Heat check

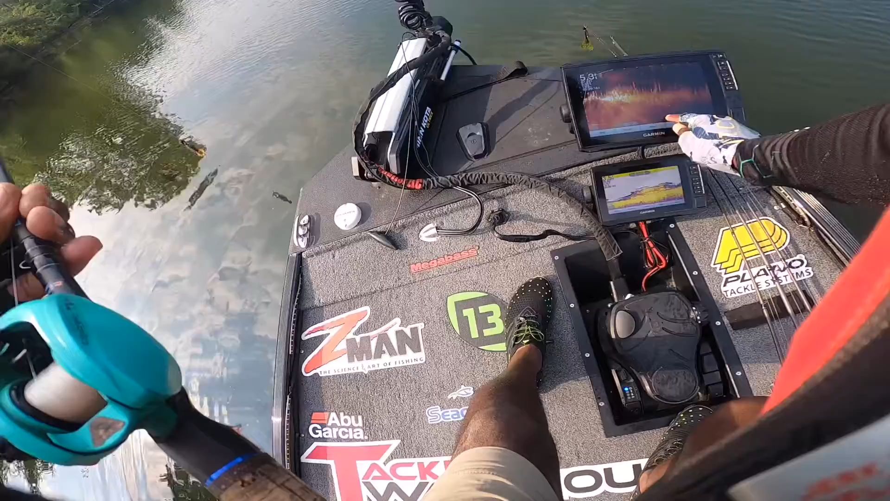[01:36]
See if we can clear this gain up some. That's definitely someone moving around that direction.